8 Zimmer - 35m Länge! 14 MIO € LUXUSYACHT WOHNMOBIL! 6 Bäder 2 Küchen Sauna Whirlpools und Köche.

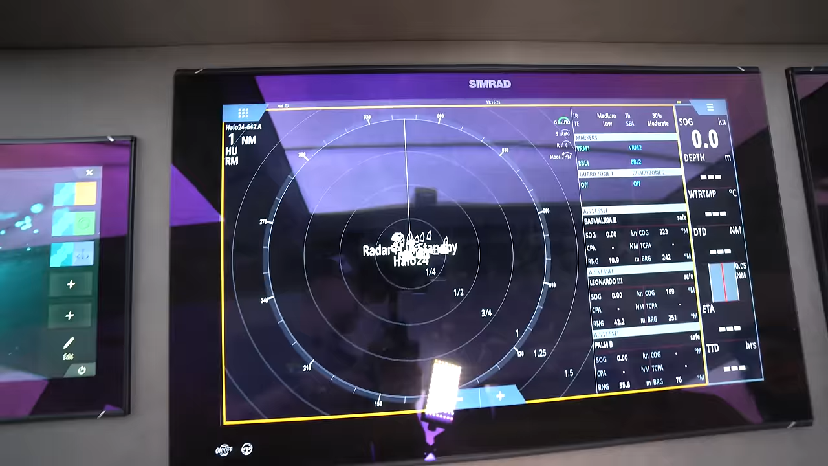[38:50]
Radar, was sehe ich jetzt auf dem Radar? Cosa vede sul radar? Cosa può vedere? Ecco, il radar vede diciamo,
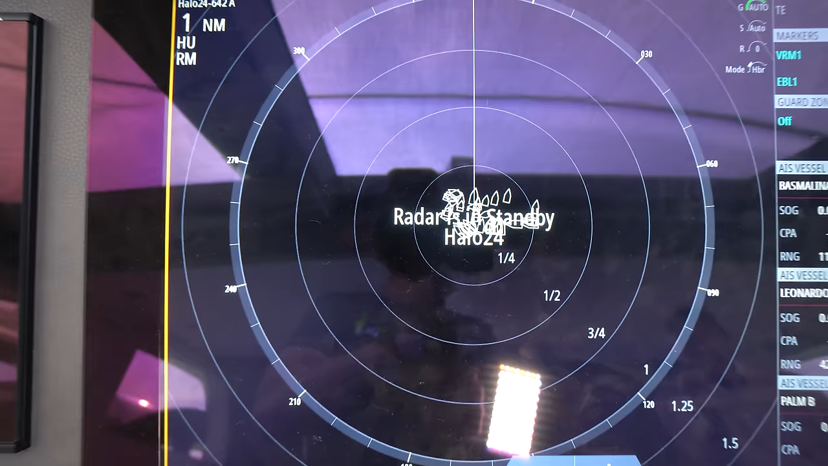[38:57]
sulla base della scala che mette, vede fino a 70 miglia di distanza.
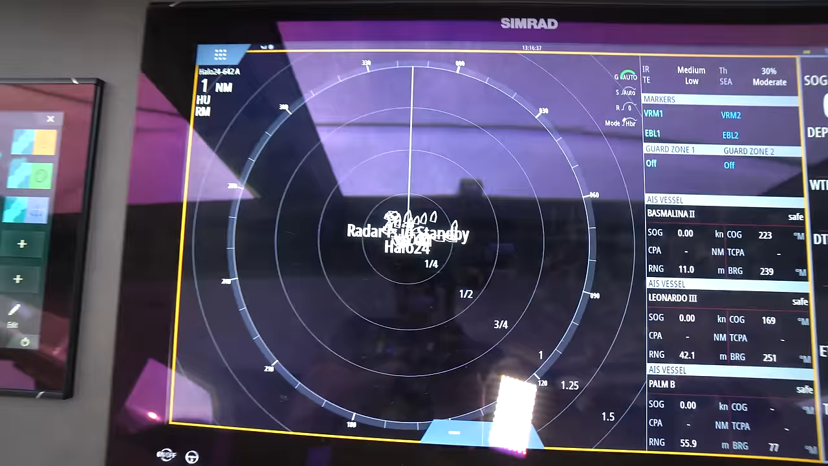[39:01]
Bis 70 Meilen Abstand. 70 Meilen? Bis 70 Meilen, je nach Größe, wie der Kapitän das halt okay. Da, das heißt, das Schiff funkt ja auch ein Funksignal an andere Schiffe, also so ein Beacon, oder?